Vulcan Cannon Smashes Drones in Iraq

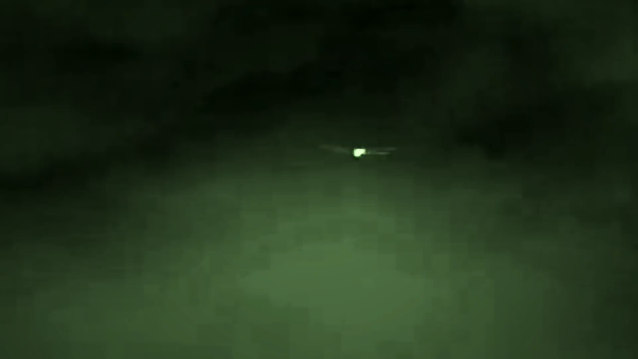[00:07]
intending to wreak havoc among the US troops stationed there, the devices were abruptly stopped by a Centurion Counter-Rocket Artillery and Mortar system,
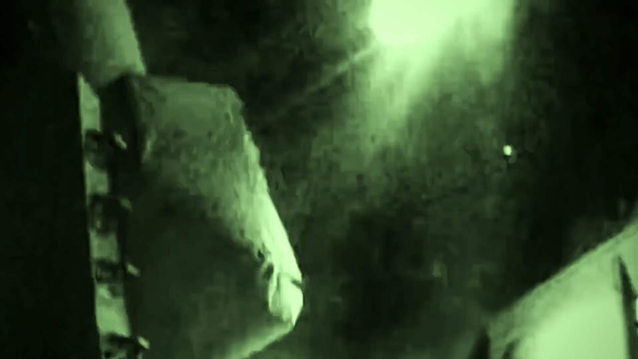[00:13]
which brought them down with ruthless efficiency.
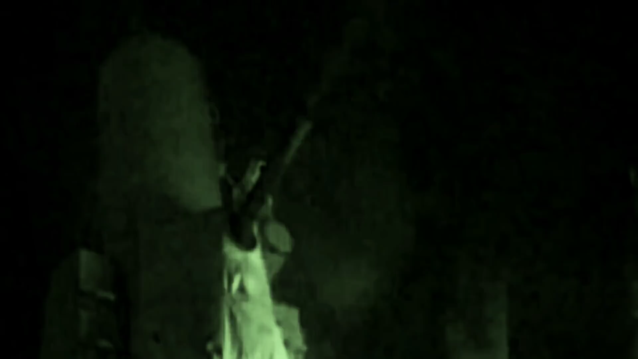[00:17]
Footage from the incident shows how the Centurion's 20mm Vulcan cannon fire and an accompanying missile destroyed drones with pinpoint accuracy.
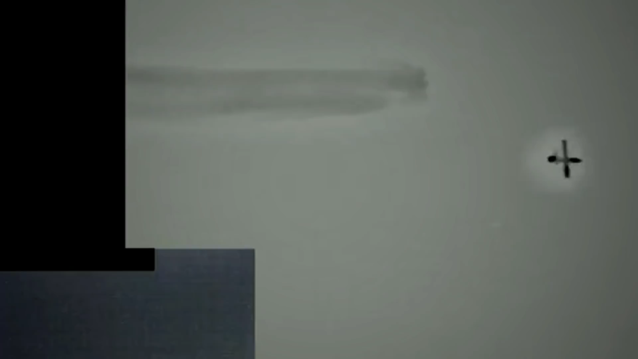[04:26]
The small-scale explosion then sends the hostile unmanned aircraft into an uncontrollable spin.
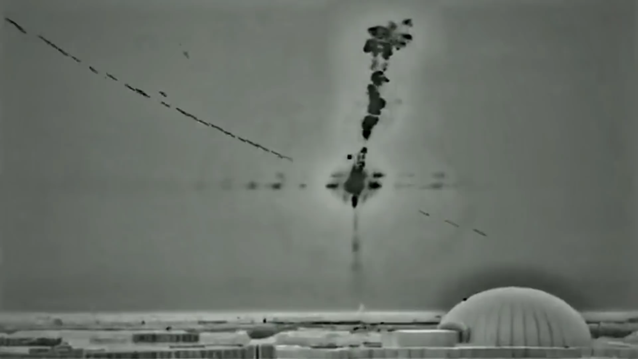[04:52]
Although the American forces stationed at the airport did not specify the nature of the surface-to-air missile used to destroy the target,
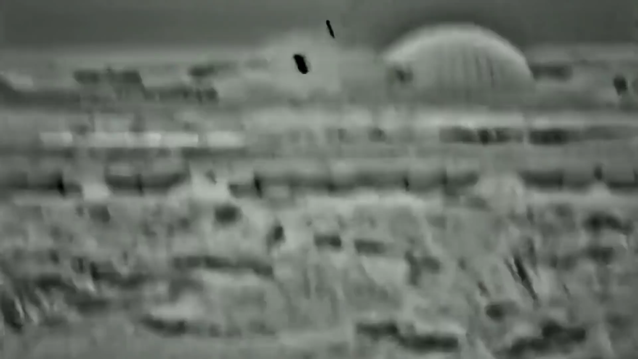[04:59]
specialists have speculated that it may have been a heat-seeking FIM-92 Stinger or a Hellfire missile.
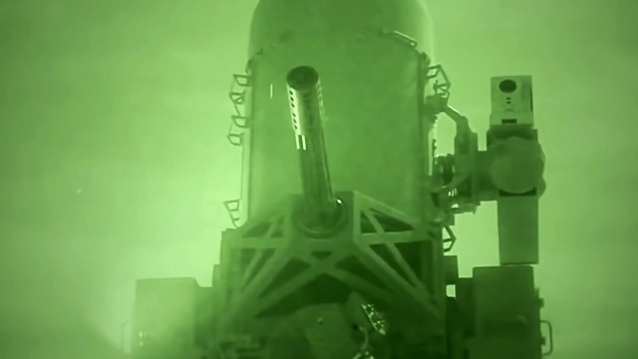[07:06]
It's equipped with a 20mm Vulcan cannon and an array of missiles such as Stingers that provide a well-rounded defense against multiple types of weapon systems like rockets and drones.
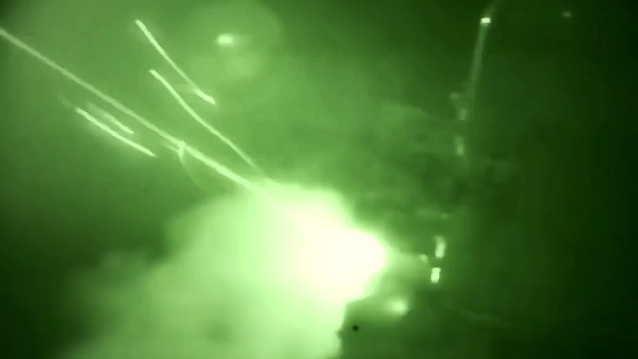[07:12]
In addition, the Phim 92 Stinger is another effective weapon to fight off unmanned enemy aircraft.